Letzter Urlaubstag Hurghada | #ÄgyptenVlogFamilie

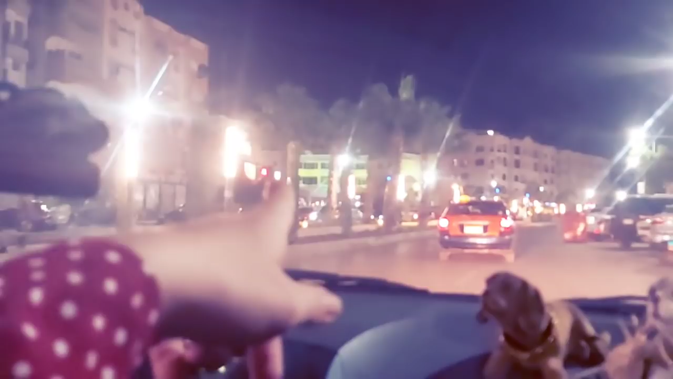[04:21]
But it's dark. Klar, it's halas. Da waren wir hier an dem ägyptischen Hospital. Und hier El Kausa Restaurant. Ah doch, es gibt's noch.
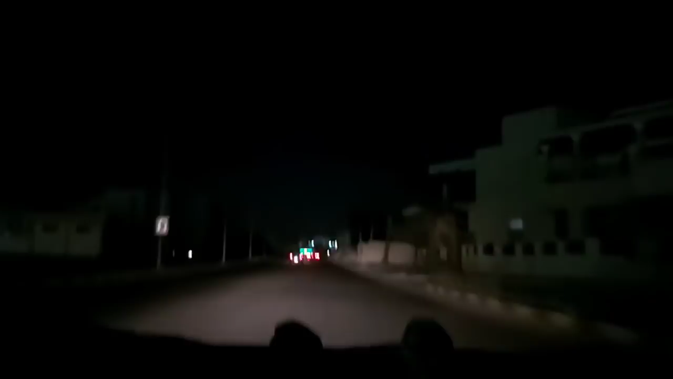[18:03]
Ja, ja, so ist es. Erst der Michael, dann die Janet. Jetzt müssen wir alle umbenennen. Mahmoud hat neues Licht gemacht. Schau, fast der Highlight. Aywa, hohes Licht, super. Stop here, you think... Where? Is this the normal? This is not allowed. The normal light. Aywa, dann läuft der Fährt beim Standlicht. Aywa, this is the normal.
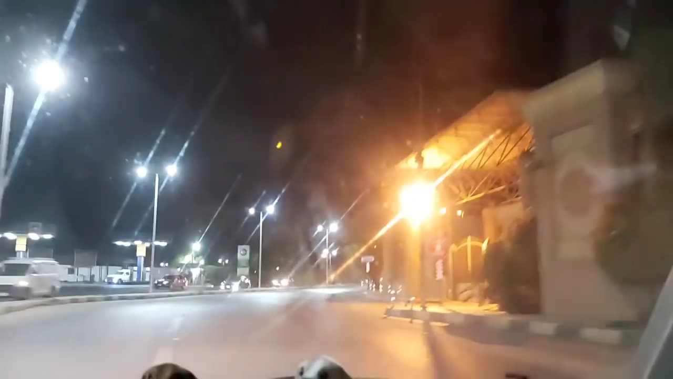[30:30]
Naja, jetzt müssen wir wieder tanken. Na gut, so ist es. Da ist die Tankstelle.
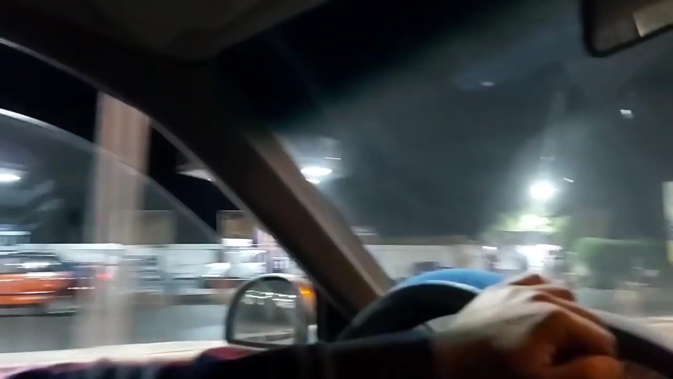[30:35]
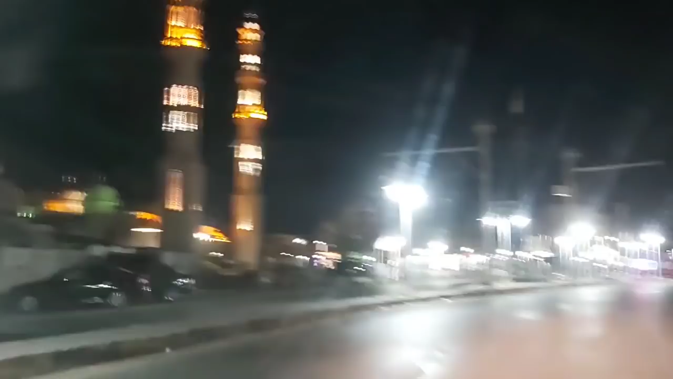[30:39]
Zehn Jahre später, faul getankt. Faul heißt es hier.
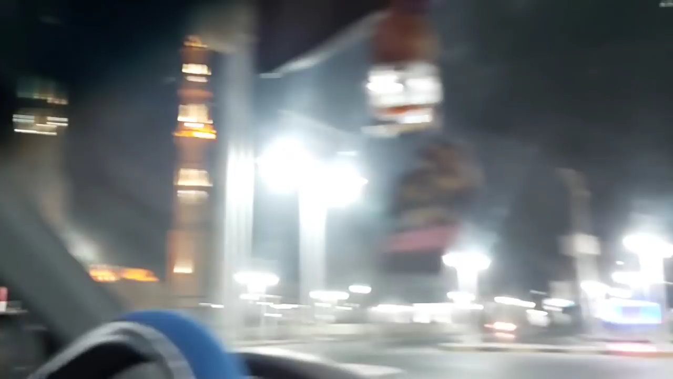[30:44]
Willst du voll tanken? Sagst du faul? Na? Nicht faul und mehr. Faul. A la Tool, bitte. Oh, take care. Der fährt ohne Licht. Der hat ja nicht mal Licht.
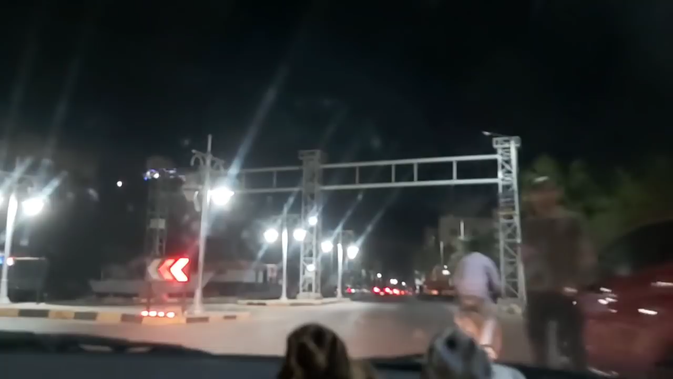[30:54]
Hier hat man sowas nicht, gell? Ist dein Fahrrad verkehrssicher? Ja, das kannst du vergessen. Sowas gibt's ja nicht. Und es ist auch nicht verboten. Ich glaube, wenn ein Fahrrad... die fahren hier alle so. Tank is working, sir. Voll getankt. Full. Foul.